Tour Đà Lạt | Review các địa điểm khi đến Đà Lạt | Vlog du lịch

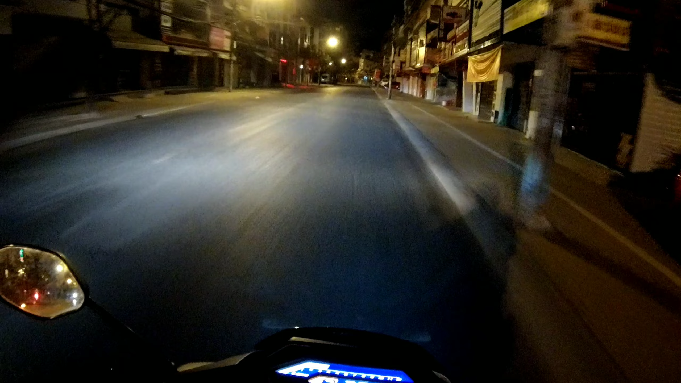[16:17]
Ok các bạn ha, bây giờ là 4 giờ sáng thì mình đang di chuyển ở trong trung tâm thành phố Đà Lạt ra Cầu Đất ha.
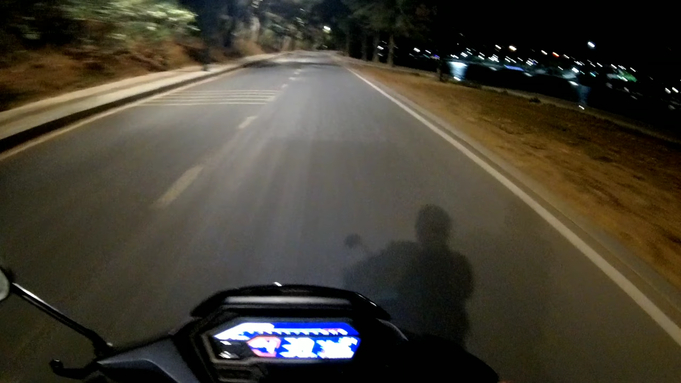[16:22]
Thì cái đồi chạy Cầu Đất á là cách trung tâm là khoảng 25 cây số nha.
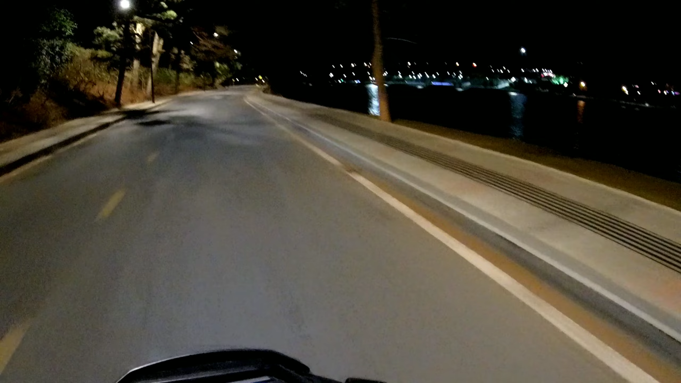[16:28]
Khá là xa.
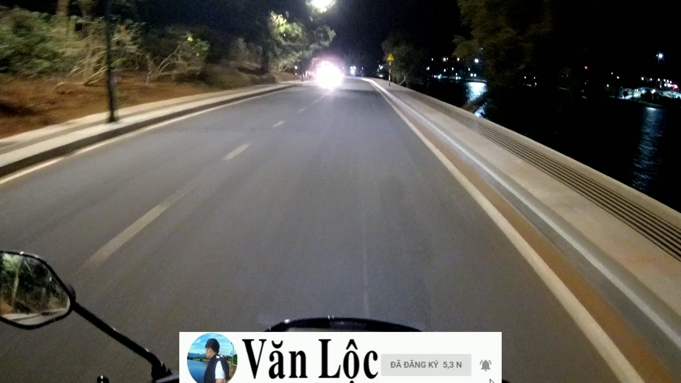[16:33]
Thì nếu mà các bạn nào mà di chuyển 4 giờ sáng để mà đi săn mây á thì ngày hôm trước thì các bạn nên đổ xăng thật đầy ha. Tại vì giờ này á thì không có cây xăng nào mở cửa hết á. Thì cái địa điểm mình đến á là Panorama Thiên đường săn mây ha.
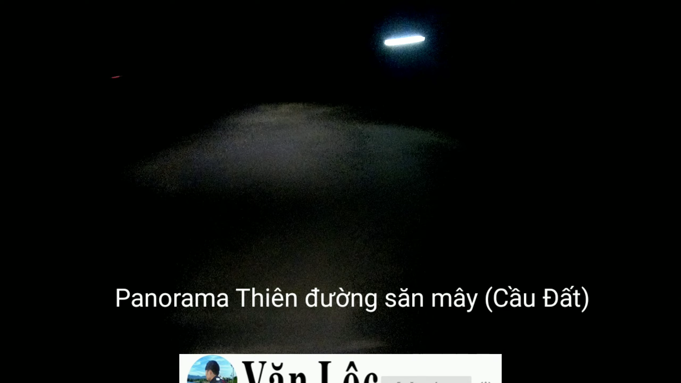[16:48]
Thì chỗ này từ Cầu Đất đi vô thêm 2 cây số nữa.
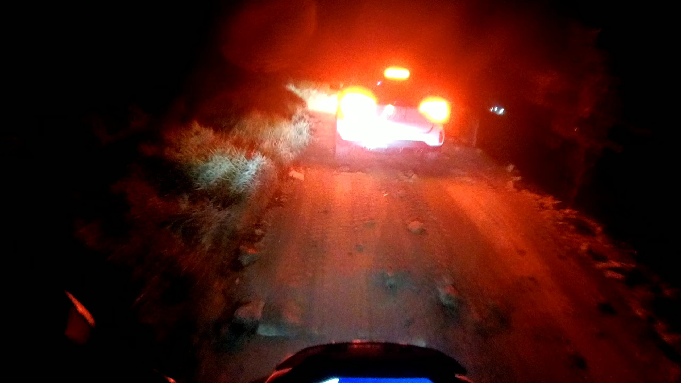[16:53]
Thì cái đường vô nó cũng hơi khó đi một xíu thôi. Nhưng mà mùa nắng thì cũng đi ok nha. Mùa mưa thì chắc hơi khó đi, tại vì đường đó thì đường đất với lại đá rất là nhiều ha. Rồi thì giữ xe thì cũng hết 10.000 đó nha anh em.